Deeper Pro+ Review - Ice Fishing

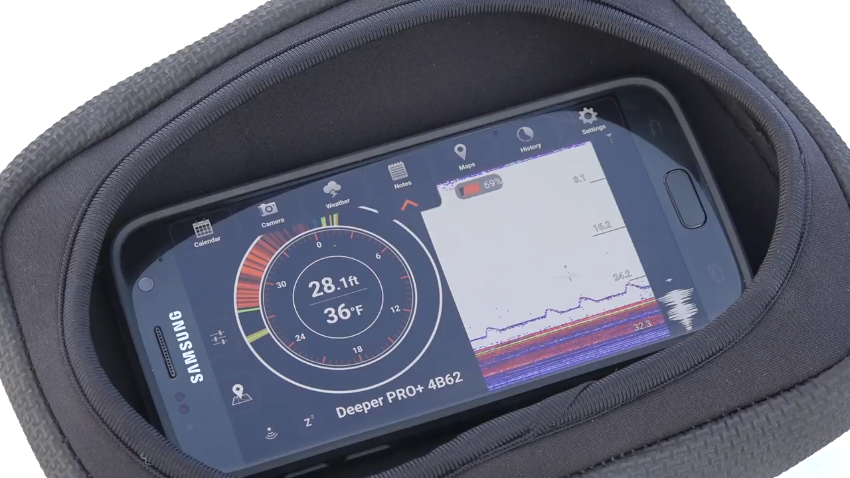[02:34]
On screen: depth 28.1 ft, water 36°F
I always sort of prefer the 2D sonar personally, because it gives me a better perspective of jigging rhythm and how a fish reacts to certain movements. But the flasher is preferred by many people who just want to see what's going on in real time. There's also a zoom mode that allows you to watch a vertical flasher, which can isolate any water column range that you want to focus on.
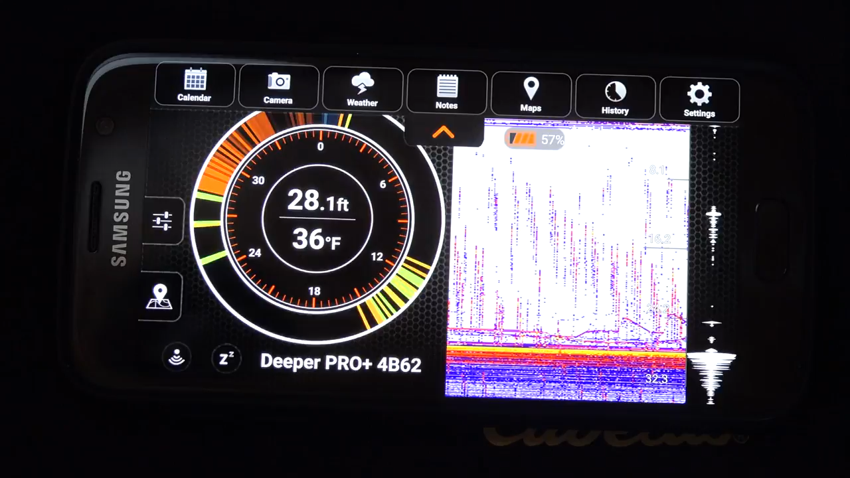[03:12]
On screen: depth 28.1 ft, water 36°F
Here you can see what the screen looks like when I'm fishing in the same fish house as two other guys who are running Markham units. Here's what the signal looks like when I'm fishing alone. While a bit annoying to look at, the image is still usable in the 2D sonar and even the flasher mode somewhat. However, I think the vertical flasher with zoom becomes a bit unusable with interference present. Here's some of the history that's recorded from a fishing trip on my phone. You can see I'm in about 25 feet of water. This is on a local lake.
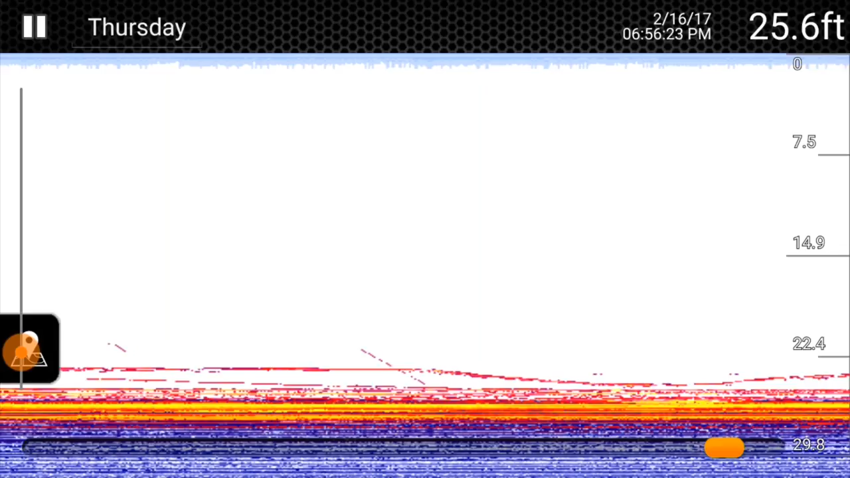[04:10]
On screen: depth 25.6 ft
There you can just see I drop my bait down into the muck and then I slowly pull it back up. It's a technique that I do fairly often to get one of those fish out of the school to hit and slowly raise it up and you can see that one finally took it. And now here you can see I'm on an ice fishing trip up at Lake of the Woods. I'm in the same ice house as two other guys who are also running flashers so you can see there's definitely some interference on the screen. My sensitivity is a little bit higher here so you can see my bait. You can also see one fish that's right on the bait as well as the second fish that's right on the bottom.
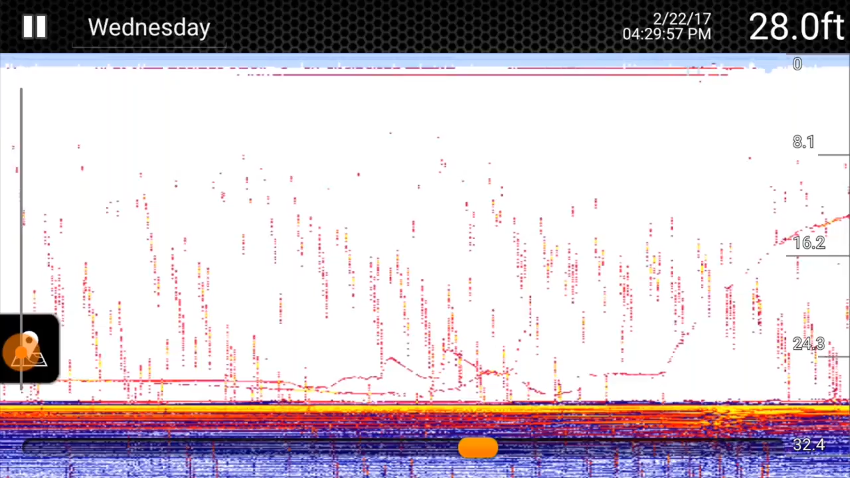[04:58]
On screen: depth 28.0 ft
And you can see I'm reeling the fish up here. And then about 12 feet below the ice he popped off. So then still on the same screen here I let my bait back down. You can see there's still some fish right tight to the bottom. And then I'll swap over to the actual footage of the phone.
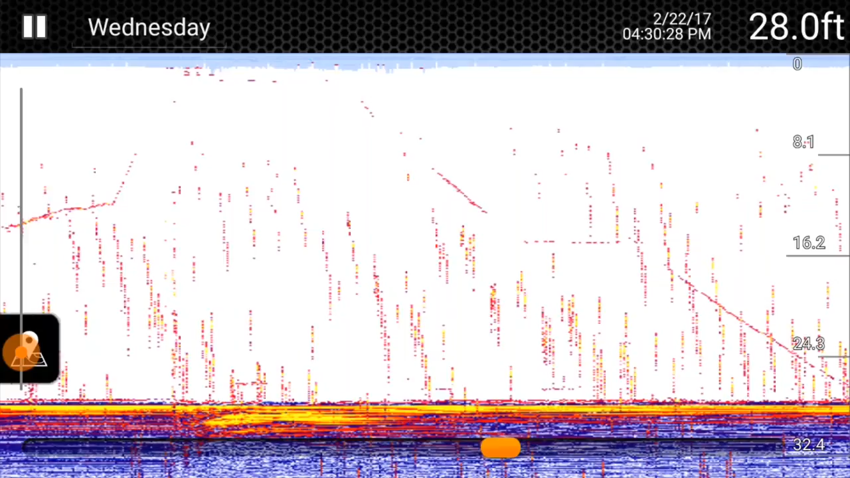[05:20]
On screen: depth 28.0 ft
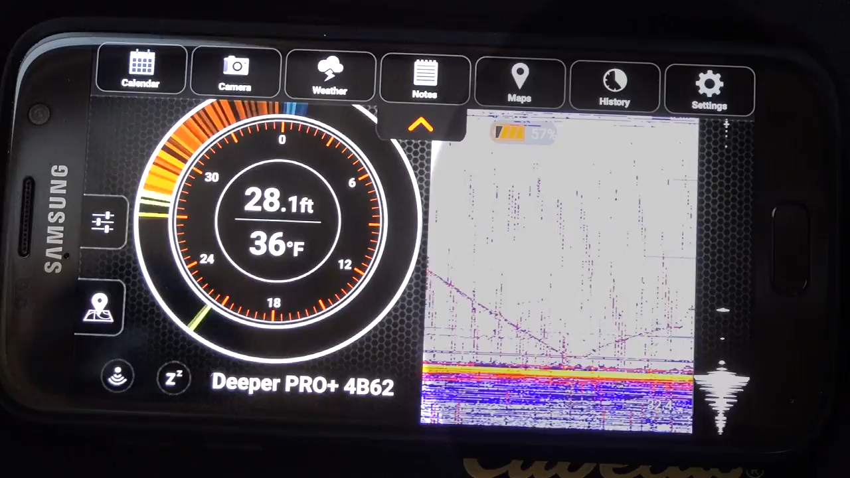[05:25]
On screen: depth 28.1 ft, water 36°F
So you can see the interference is definitely a bigger impact on the flasher and the vertical sonar than it is the 2D sonar which is still readable. A couple big quick jigs I'm fishing about 5 feet off the bottom now to see if I can pull some of those fish up. You can see there's definitely at least 2 fish down next to the bottom. And here I just lower my jig closer to the fish and then pull it back up give it another quick jig and then that causes that fish to hit again.
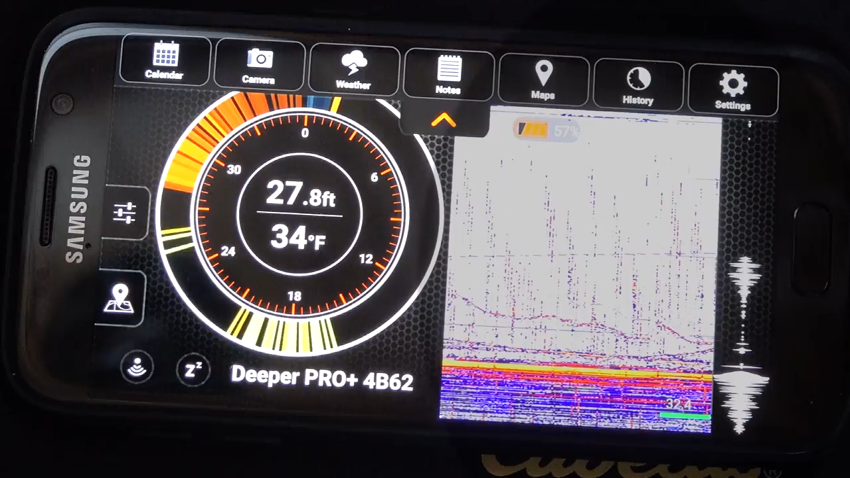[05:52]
On screen: depth 27.8 ft, water 34°F
And this time I'm pulling them out of the ice.
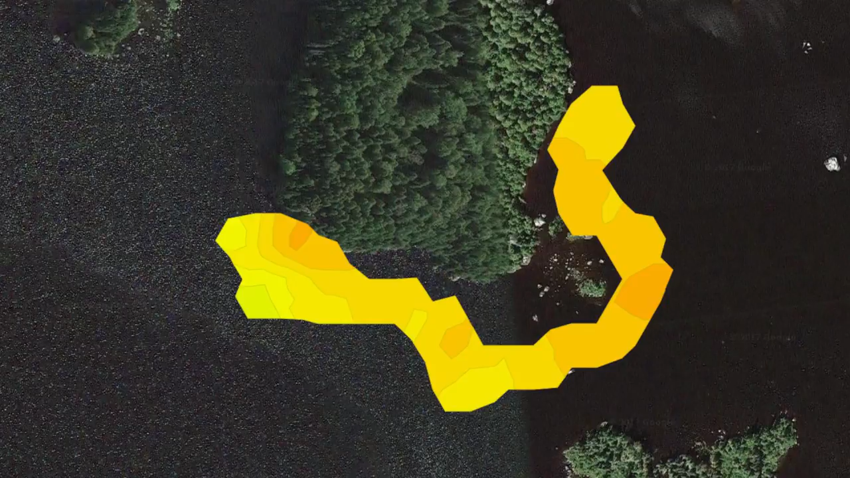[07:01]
Since the app is an integral part of the system,
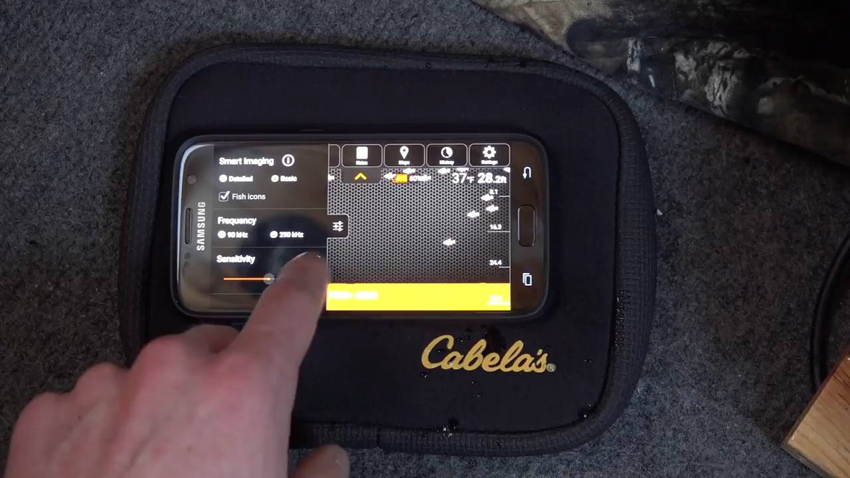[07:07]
you get updates and improvements to the software much more regularly and without added cost.
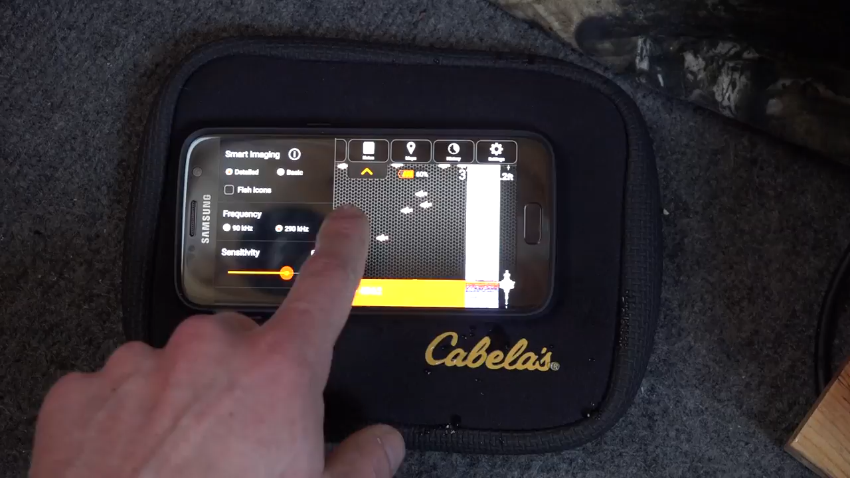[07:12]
Coming at this from another perspective, you might be an open water angler primarily who wants to try ice fishing without another big investment.